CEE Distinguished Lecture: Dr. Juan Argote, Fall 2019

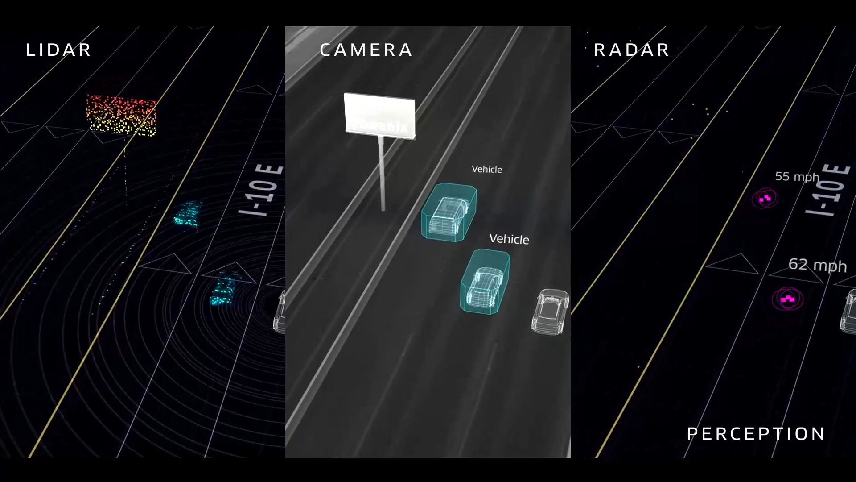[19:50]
So you can see here how both LiDAR, camera, and radar information are being used, and they're fused together to develop that intuition of what it is that's surrounding the vehicle in real time. Now, once you have that clear picture, you can then start applying the underlying behavioral models to understand or predict the trajectories that they're going to follow.